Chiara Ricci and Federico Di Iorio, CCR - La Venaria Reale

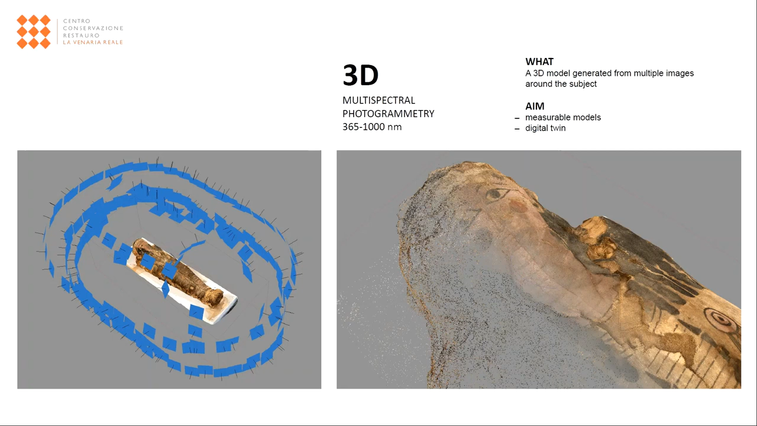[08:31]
especially when measurable, facilitate the spatial interpretation of an object, allowing the viewer to perceive its true shape. The integration of multispectral data from the previous techniques multiplies the possibility of understanding an artefacts.